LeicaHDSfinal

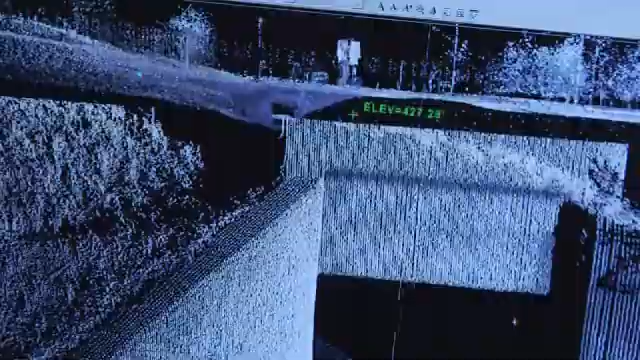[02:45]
Leica ScanStation is also about minimizing risk and maximizing revenue for owners.
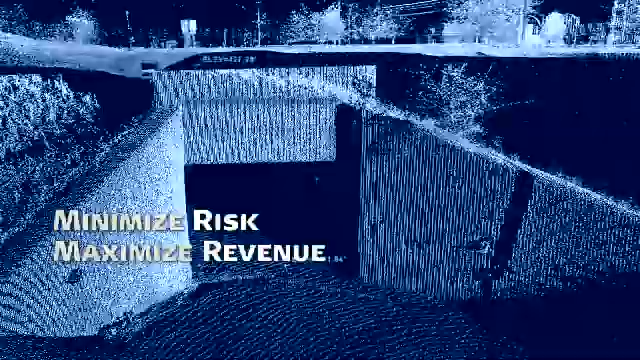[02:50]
The productivity and accuracy of a ScanStation high-definition survey translate directly into significantly reduced construction costs and schedule risk while minimizing facility downtime.
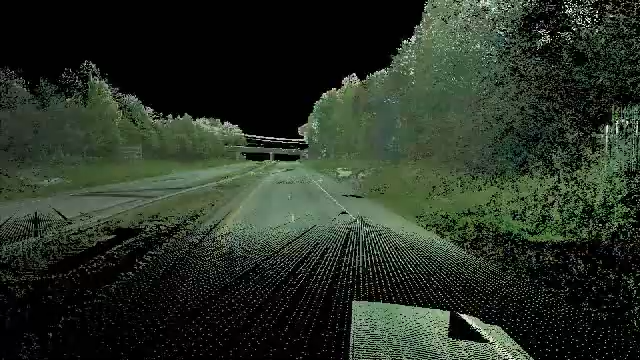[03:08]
From everyday sites, roadways, bridges, towers,
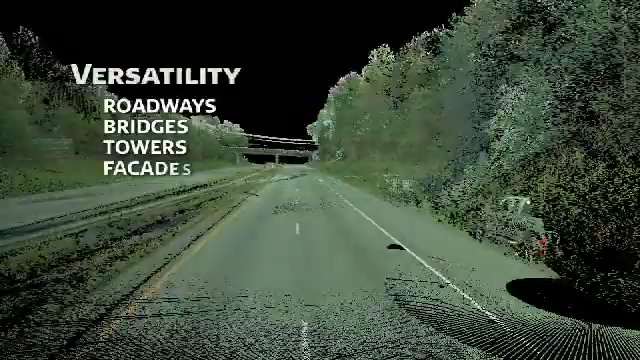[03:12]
building facades, ceilings, and interiors, to complex power plants and fragile archaeological sites,
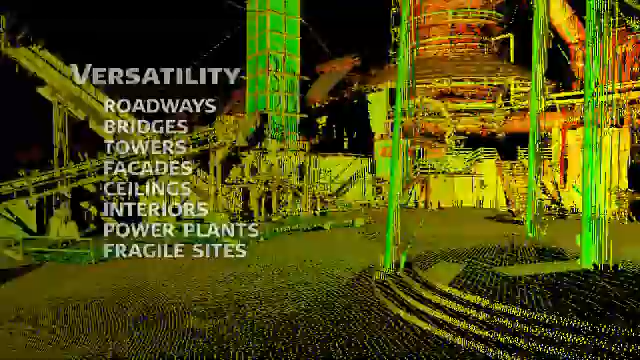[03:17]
Leica ScanStation captures the data that you need in just hours, with minimal intrusion to normal activity, including traffic flow.
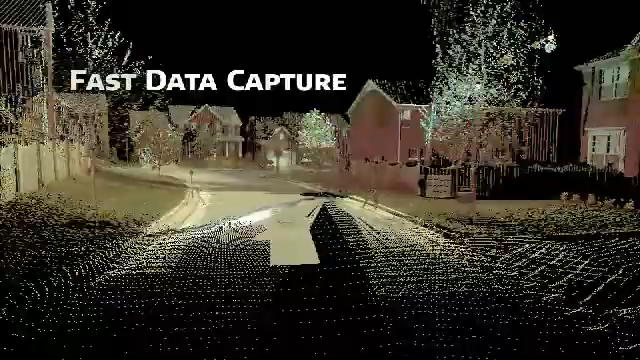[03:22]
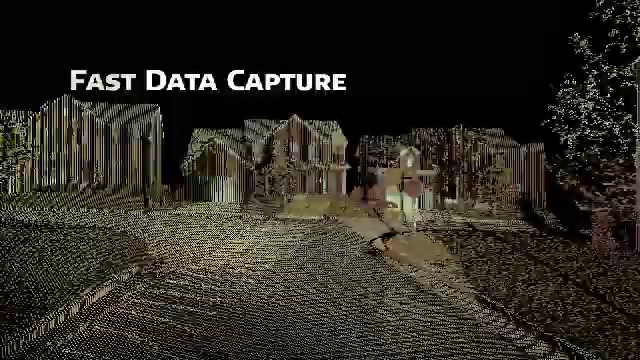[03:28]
Even the finest surface details,
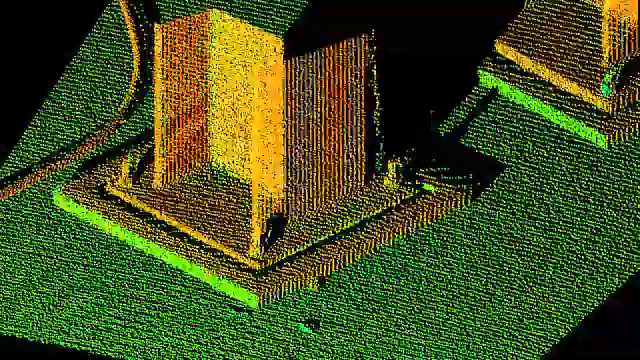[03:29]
from subtle roadway depressions to exact anchor bolt and pipe range locations,
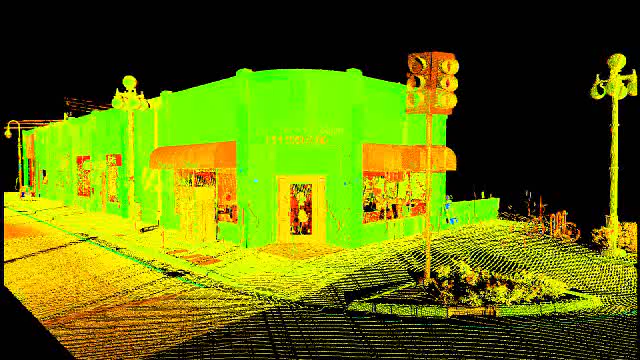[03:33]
are quickly transformed into accurate 2D drawings, cross sections, and CAD-ready 3D models.
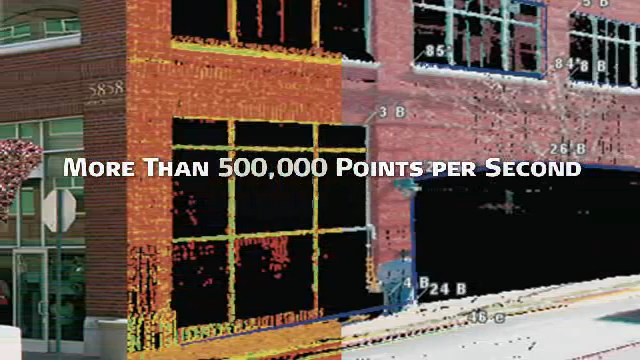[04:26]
many users execute ultra-high-density scans that resemble photographic-quality images.
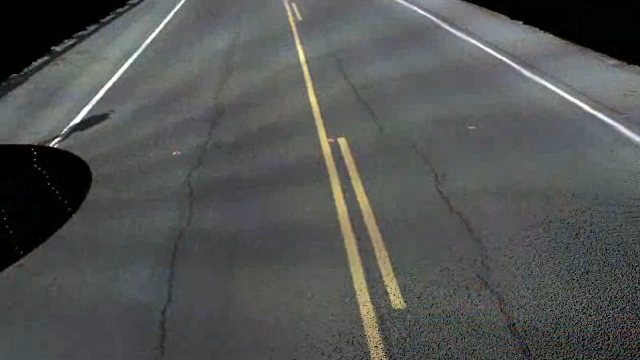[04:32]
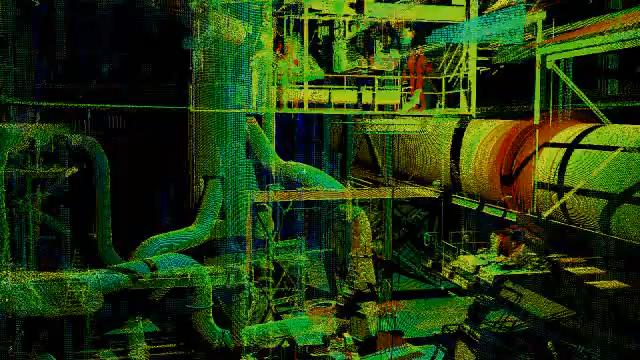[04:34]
Leica Geosystems' phase-based scanners are ideal for collecting mission-critical survey data inside manufacturing plants,
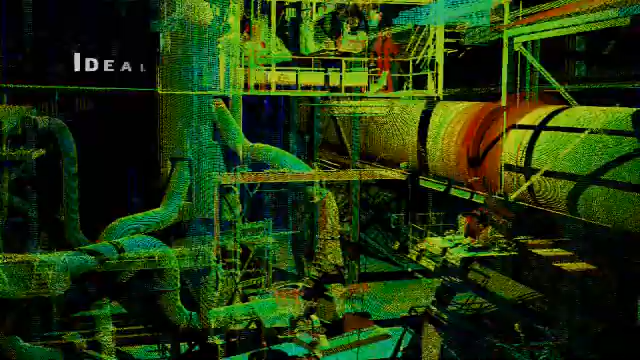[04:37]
power plants, tunnels, as well as heritage sites.
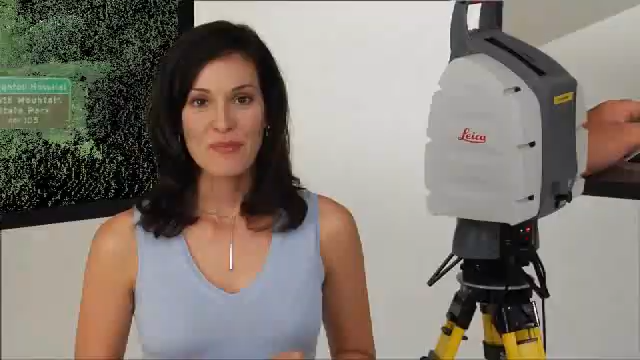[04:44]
But the industry's most popular laser scanners are only part of Leica Geosystems' total high-definition surveying solution. Leica Geosystems is also the only vendor that offers powerful, stand-alone point cloud software,
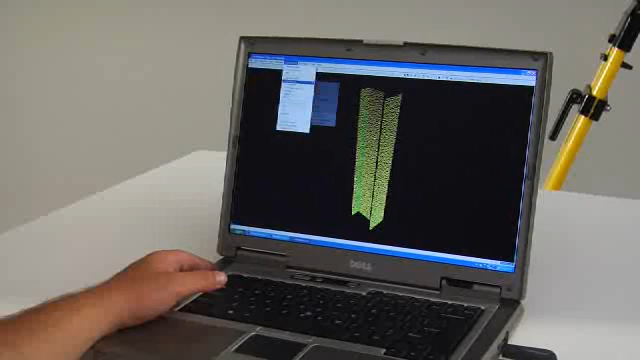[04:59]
plus a full selection of point cloud software that specifically works inside today's most popular CAD applications.
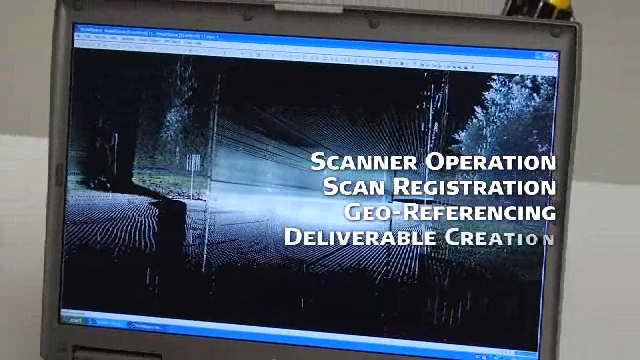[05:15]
scan registration, geo-referencing, and deliverable creation.
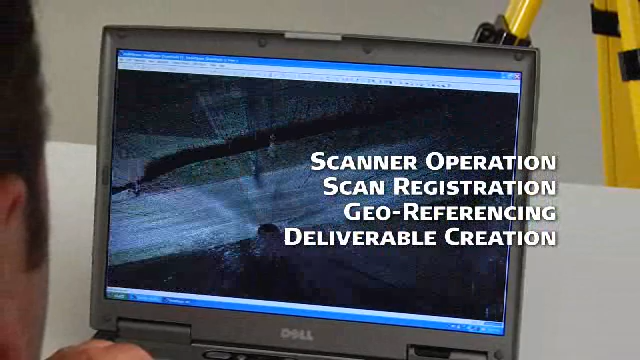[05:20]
Cyclone is widely recognized as the industry's most powerful and versatile point cloud software.
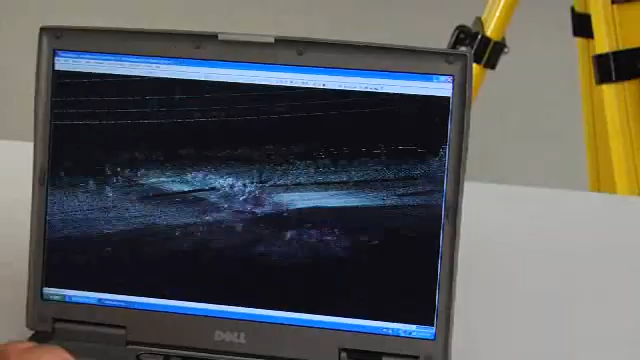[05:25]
It lets users efficiently manage large
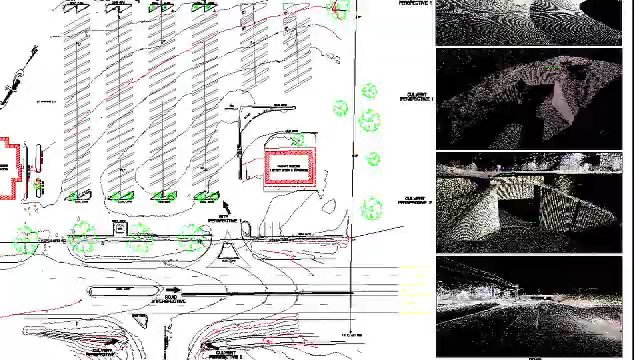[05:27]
point cloud datasets to create a wide range of accurate as-builts,
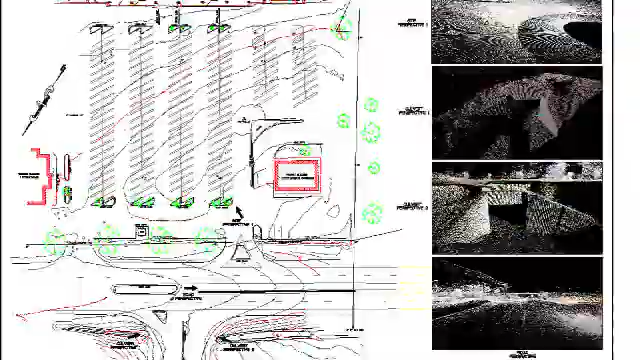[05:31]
topographic drawings, and 3D models from laser scans.
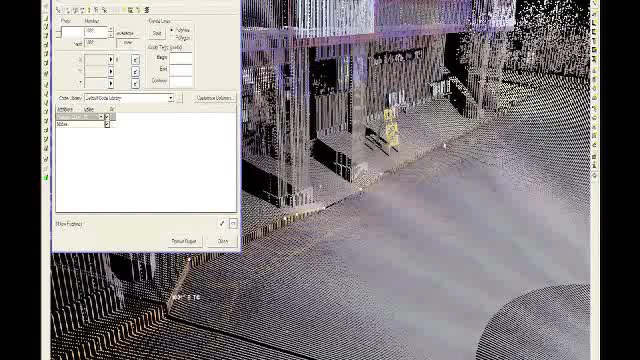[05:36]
Cyclone makes it easy to process scan data into topographic maps with its virtual
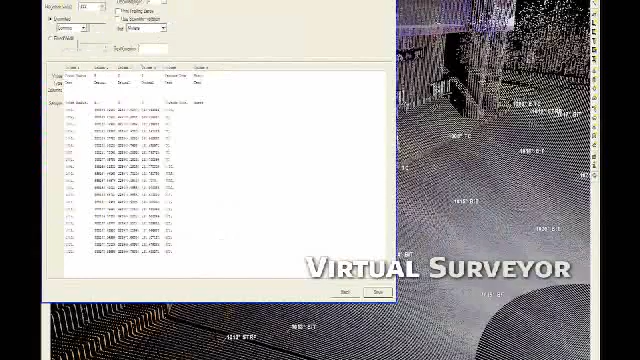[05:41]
surveyor module that emulates an everyday survey data collector.
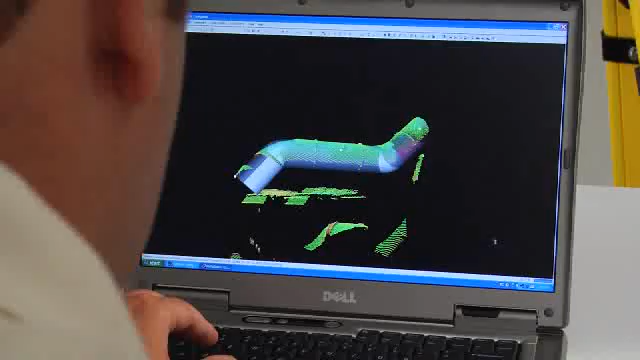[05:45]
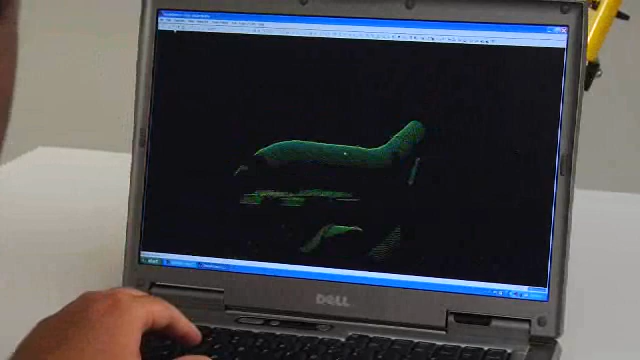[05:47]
A pipe modeling mode is just as friendly for piping designers. Another friendly approach is available using popular Leica CloudWorks software.
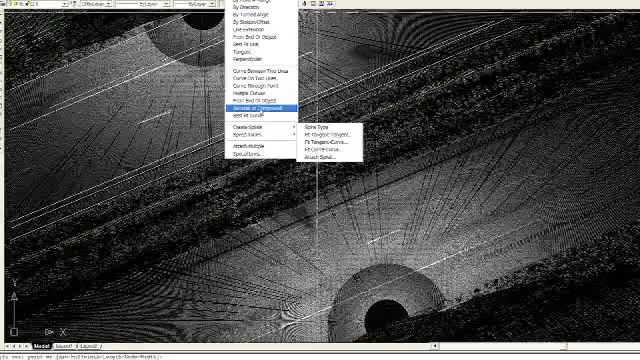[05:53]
CloudWorks lets users work efficiently with rich point cloud data directly inside your familiar CAD applications.
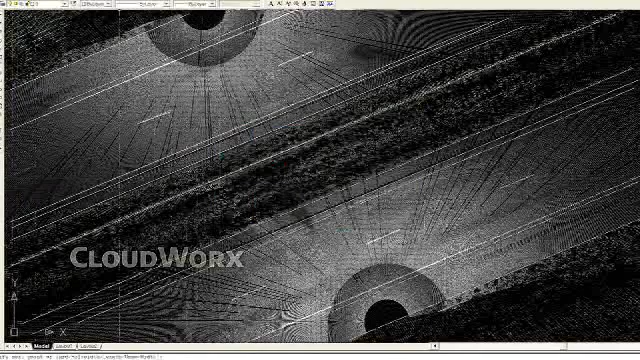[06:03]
Using CAD tools that professionals already know how to use, such as picking scan points and measuring distances, CloudWorks shortens the learning curve.